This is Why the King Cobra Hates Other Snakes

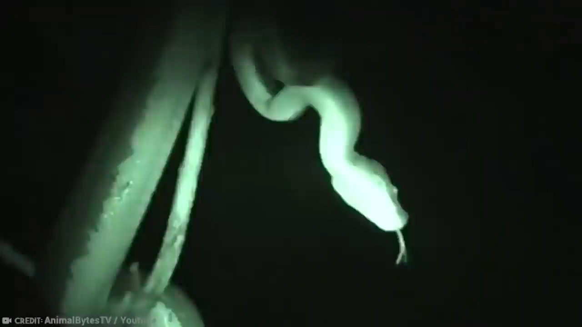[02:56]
They lounge around in trees most of the time, but they venture to the ground later at night.
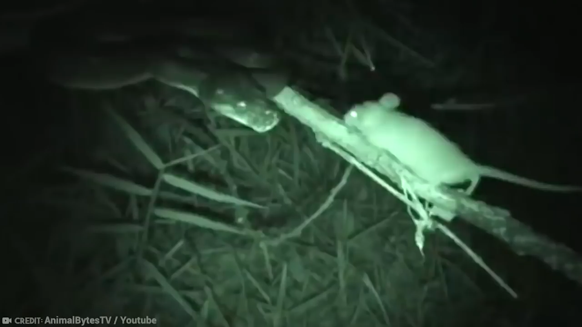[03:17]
As soon as their prey gets close, they strike, and it's game over.